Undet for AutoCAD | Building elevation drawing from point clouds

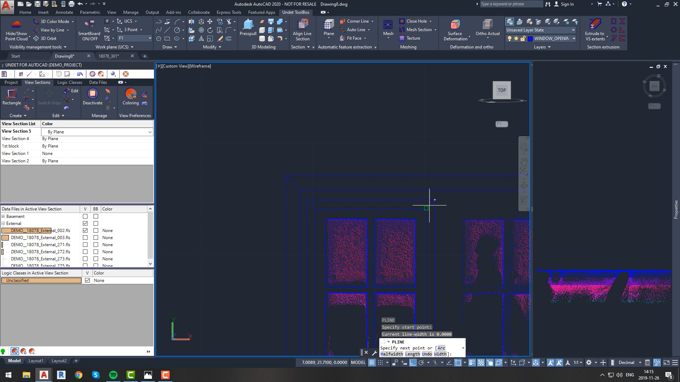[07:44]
while others might be better with coloring by plane. If project has coloring by source you can use it to inspect situation as well, because this coloring will show you situation with real colors. After further investigation we noticed that these windows are not standard and instead of profiles they have walls in between window glazing,